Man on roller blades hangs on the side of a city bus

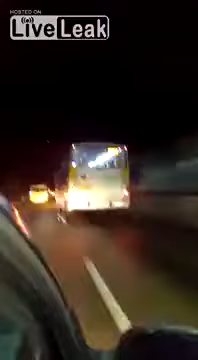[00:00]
Ai, essa é foda, olha o maluco, olha o maluco, irmão, de patins, garrado no ônibus, a 90 por hora, dentro do Santa Bárbara. Olha o maluco, mano, olha, olha, o maluco é muito louco, mano, entendeu?